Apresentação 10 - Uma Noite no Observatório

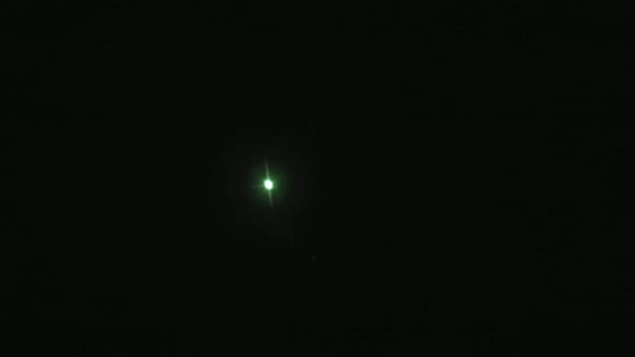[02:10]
Isso aqui é a estrela Sirius vista pelo telescópio, né? Pelo telescópio de 20 polegadas. Deixa eu tentar tirar o...
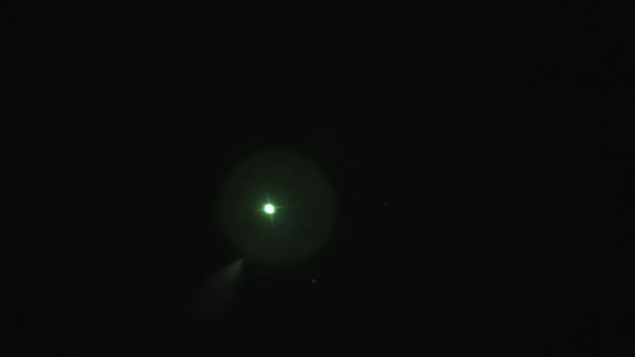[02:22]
Aí vocês conseguem mais ou menos ver, né? Porque eu estou botando a filmadora aqui bem na ocular, né?
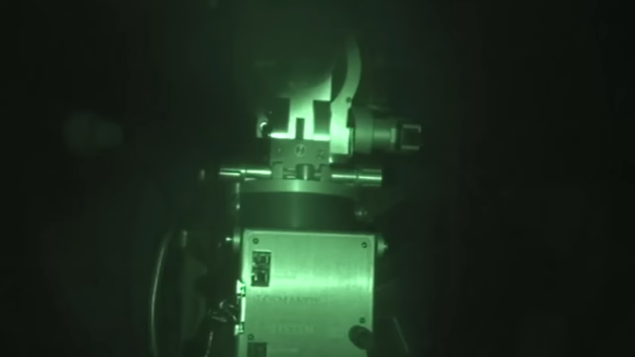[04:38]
Aqui vocês estão vendo o telescópio está se movendo, ó.
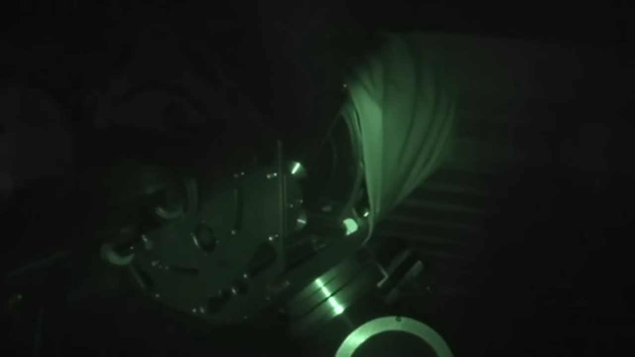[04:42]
Ele está tentando se posicionar exatamente onde eu solicitei para ele que aparecesse, né?
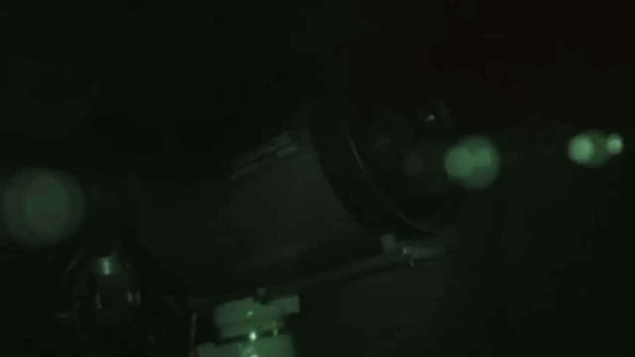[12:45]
Bom, agora eu vou tentar posicionar o Midi de 10 polegadas, né?
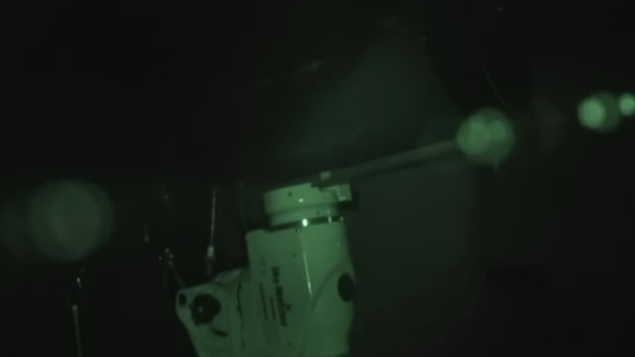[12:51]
Com a Skywatcher AZ-AQ6 e aí vocês vão ter uma ideia melhor de como funciona isso aqui.
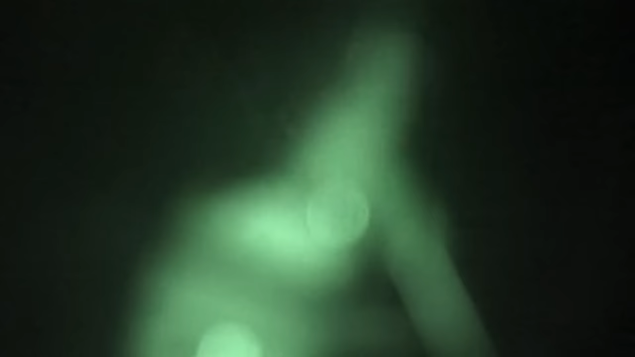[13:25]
Ela se movendo com o telescópio, né?
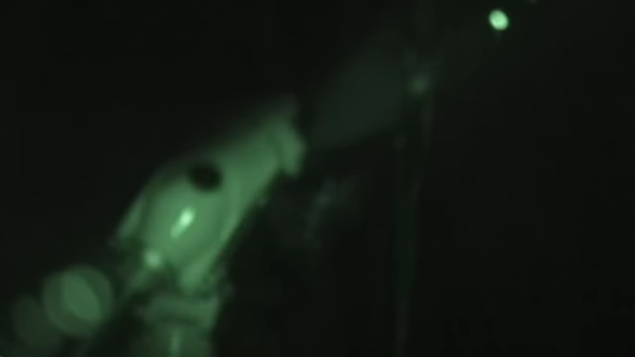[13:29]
Para ainda apontar para Sirius, né?
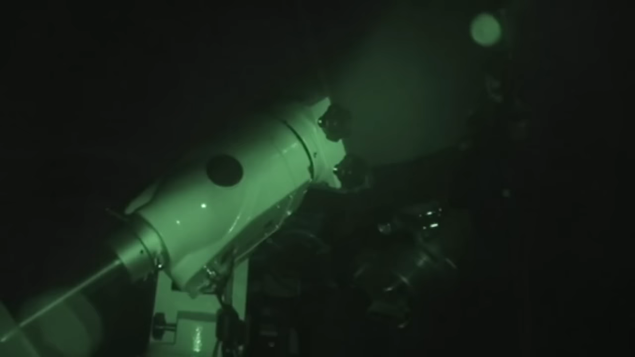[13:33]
E com o espectroscópio. Eu mexi hoje à tarde nele, eu vou ter que refocar.
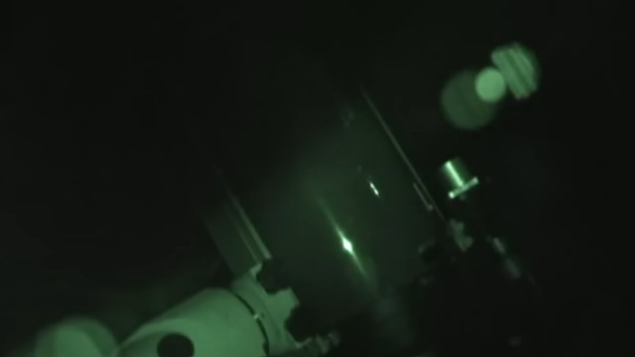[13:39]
Aí vocês vão ter uma ideia melhor.